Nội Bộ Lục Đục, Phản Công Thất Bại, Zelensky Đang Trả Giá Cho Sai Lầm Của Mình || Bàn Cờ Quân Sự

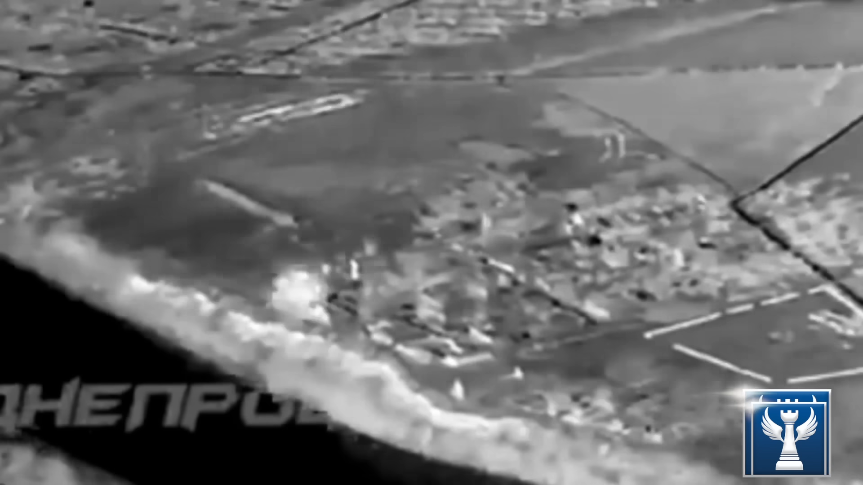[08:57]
Mới đời nhất Làng Krenky đã bị Nga tấn công bằng bom thông minh FRB 1500
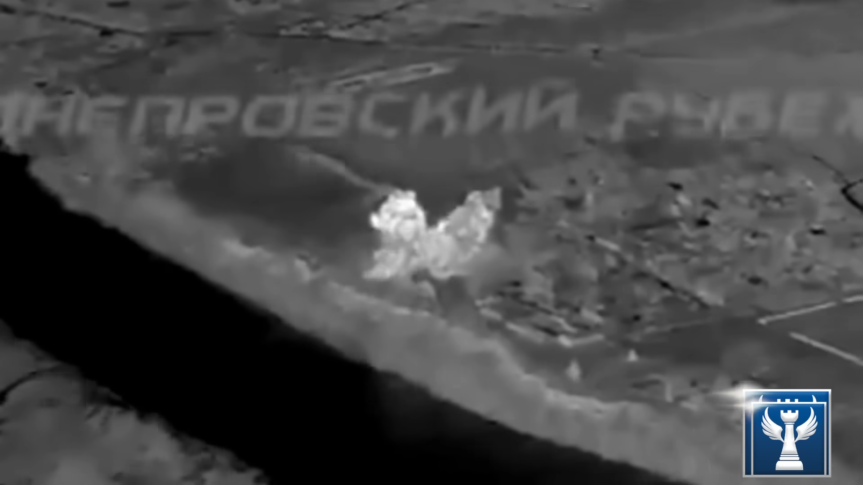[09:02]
vào ban đêm Kết quả của cuộc tấn công là gần như Toàn bộ lực lượng dự bị mới của Ukraina Đã bị tiêu diệt Không rõ tại sao mà trong 2 tháng gần đây